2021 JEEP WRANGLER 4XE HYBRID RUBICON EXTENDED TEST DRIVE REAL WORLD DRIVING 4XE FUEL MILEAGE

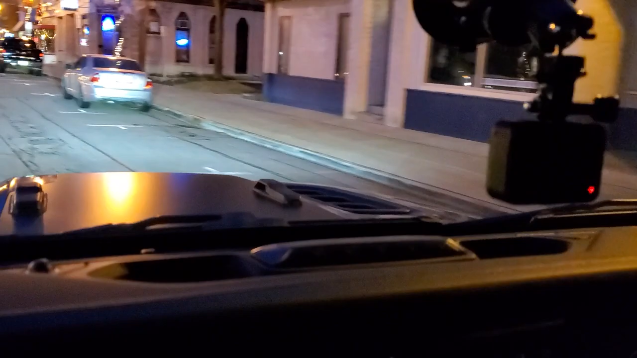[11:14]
We got beer nuts. The brick house used to be Main Exchange. Some of the local bars here.
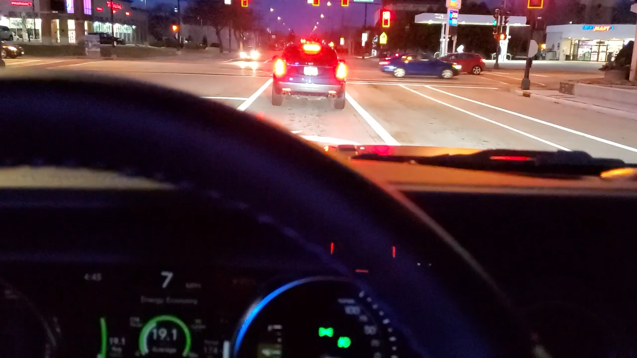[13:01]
I'm gonna get on Johnson Street here. Johnson's the main street that runs east and west in Fond du Lac. Got a mini mart.
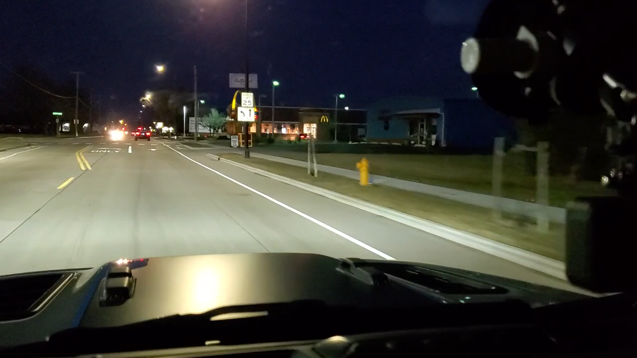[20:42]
There's the famous McDonald's again. So we'll fast forward these through town parts in the video, and when we get up to the mini malls again,
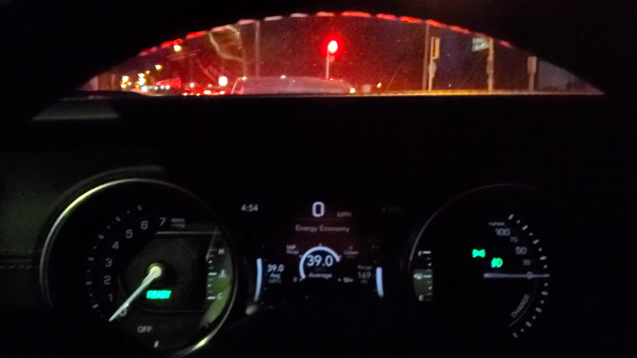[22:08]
So we're actually at zero RPMs. We're at 84% battery right now.
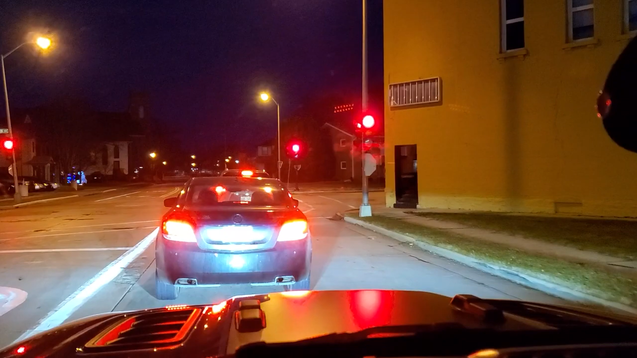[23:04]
letting off that gas and the vehicle just wants to come to a stop.
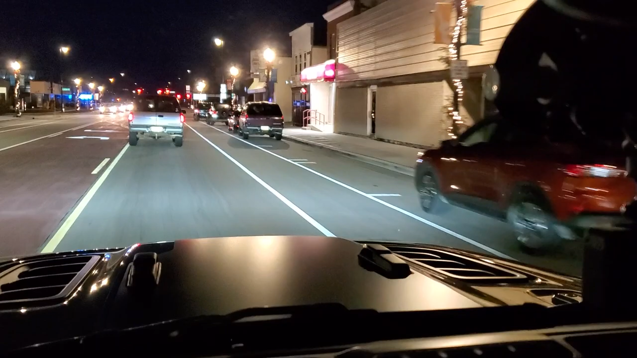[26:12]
Alright, getting back on the Johnson here.
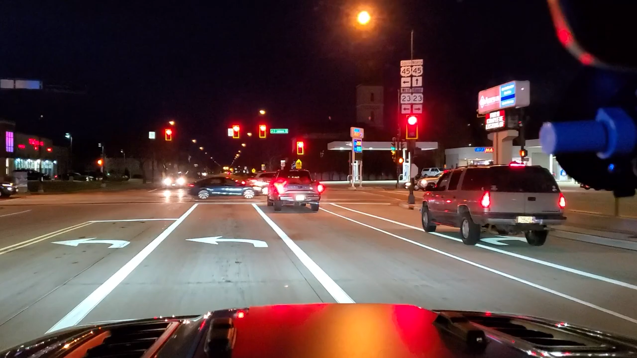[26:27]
Alright, here we go. That was a long red light. Sorry, I paused the video there.
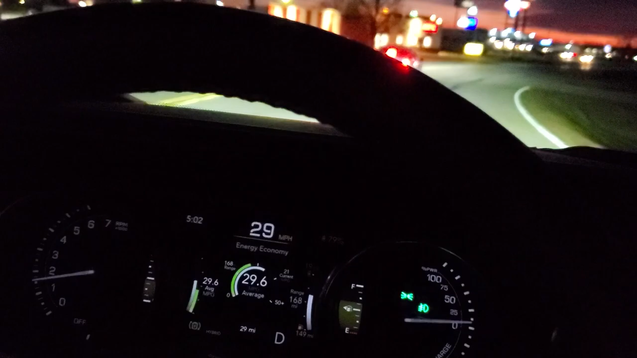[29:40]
Okay, so I'll get us on a straight stretch here. And I will put it in electric mode. Electric mode saves fuel for later use.
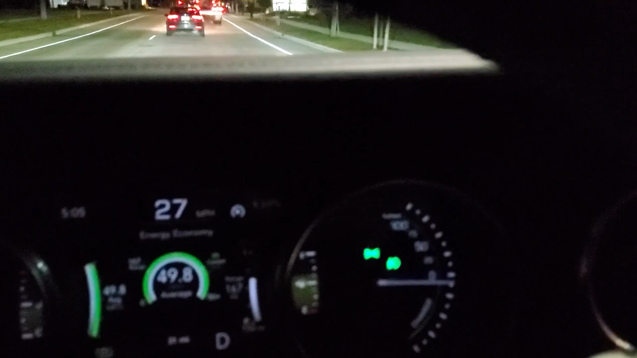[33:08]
Alright, so you can see my miles per gallon are right at about 50.
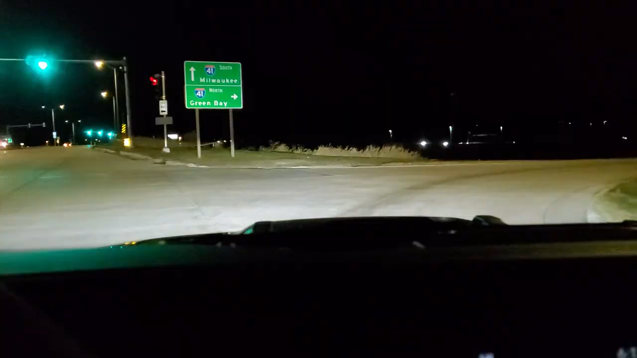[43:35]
All right, we are going to be pulling up regeneration off. We are in hybrid mode. I'm going to get it up to 70 miles per hour.
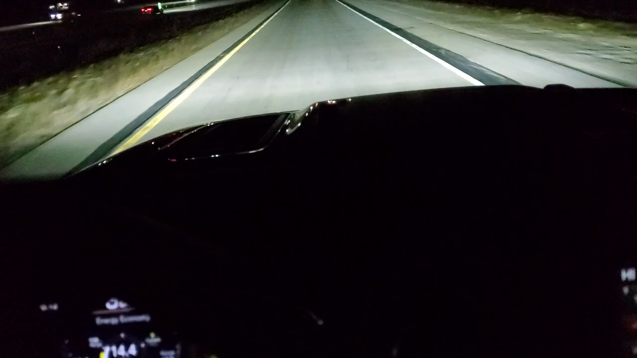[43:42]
I'm going to put the cruise control on, and then I'm going to reset the fuel economy so we can get a good measure of what we're going to get for fuel economy. We're going to go probably about 3 miles. All right, we're at
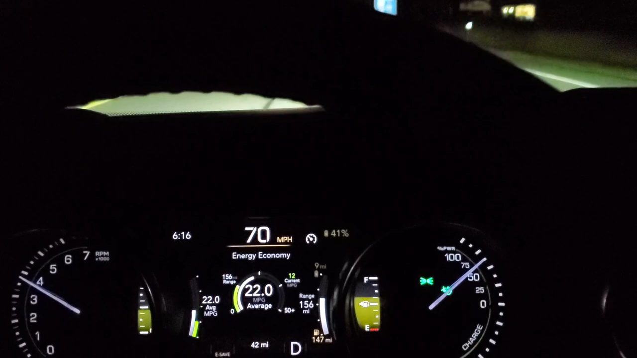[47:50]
Set at 71, we'll reset it.